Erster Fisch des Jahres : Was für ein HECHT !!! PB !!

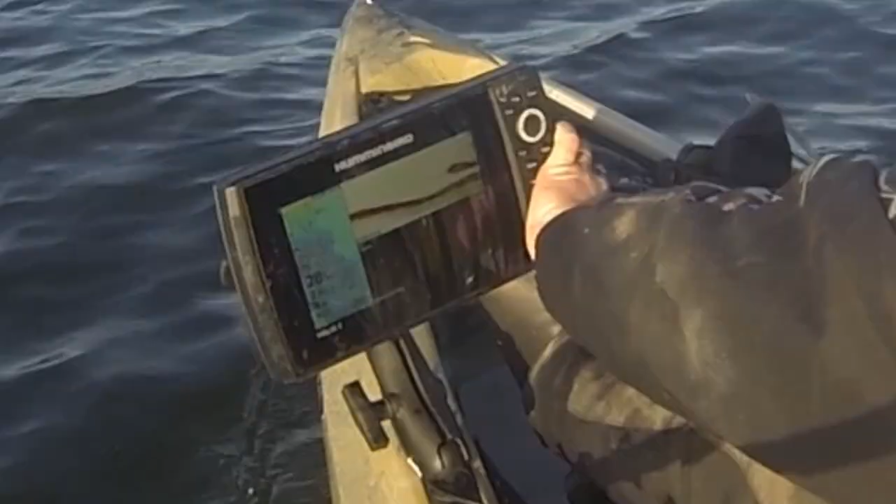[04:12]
Jetzt kommt dieser Schwarm Hier Ich bin wieder gefunden Side-Magic und Down-Magic